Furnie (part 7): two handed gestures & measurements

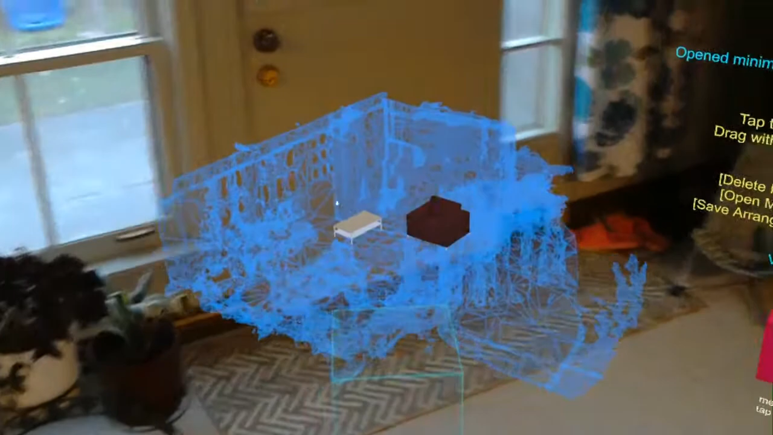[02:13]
As you can see, the Minimap here is placed exactly where I just left them.
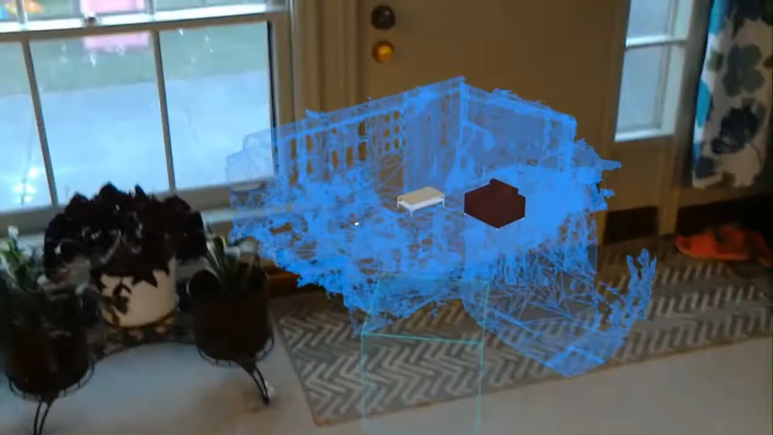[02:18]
And I can even do the bounding box, zoom in and out on the Minimap version.
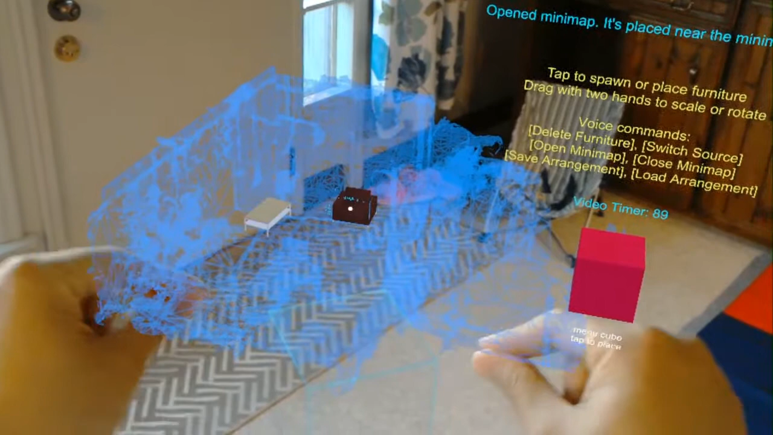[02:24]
So let's see if that works. I'll make this really big.
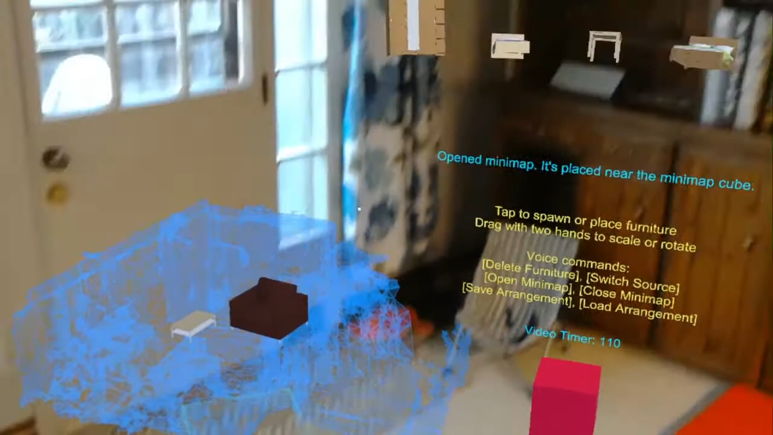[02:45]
It's placed near the Minimap cube. And I just want to point out how fine the mesh is around the shelf again.